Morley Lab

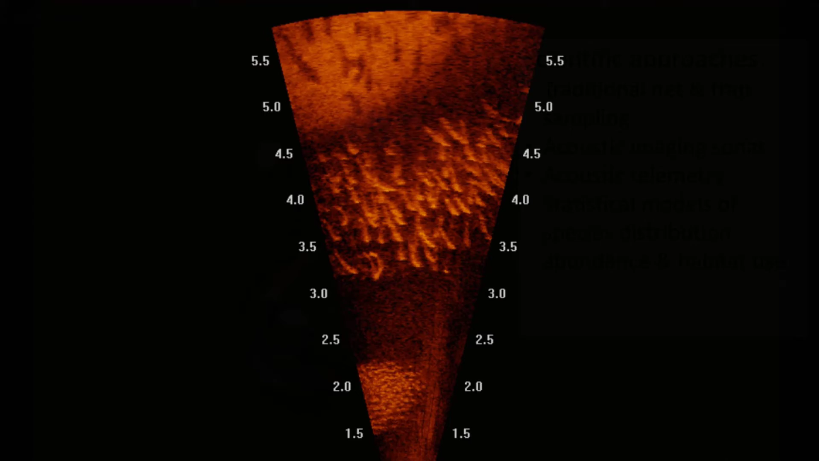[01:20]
Here's an example of our acoustic imaging sonar.
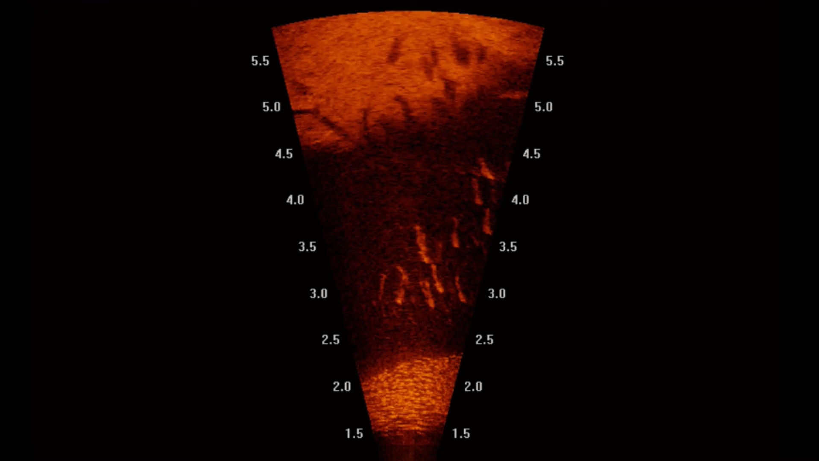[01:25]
You're looking at a school of striped bass that are feeding on a school of anchovy.
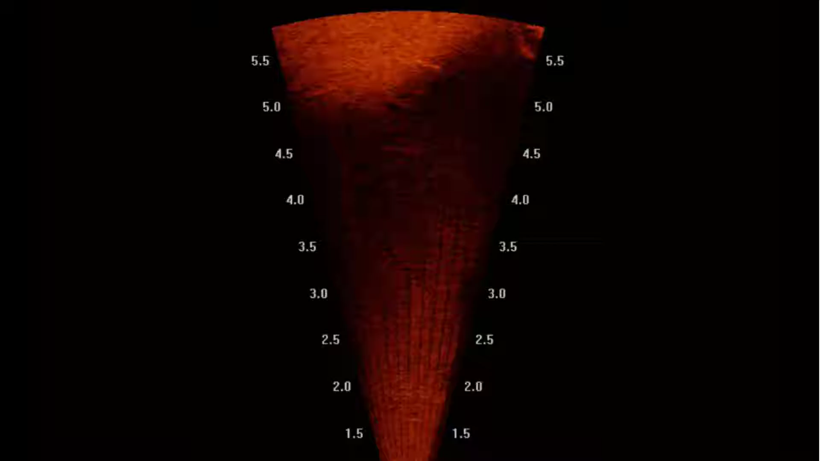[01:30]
This technology is useful. It allows us to examine fish behavior in their natural environment and to
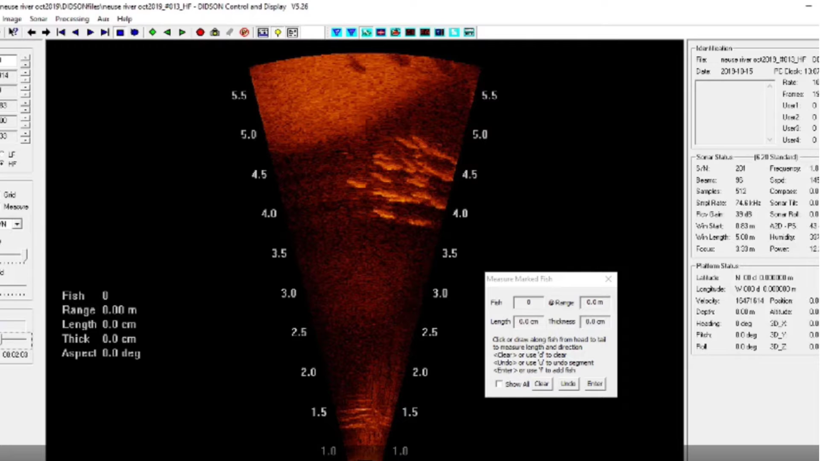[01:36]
measure abundance in a non-lethal way and we can also get measurements of individual fish fish using this acoustic imaging sonar.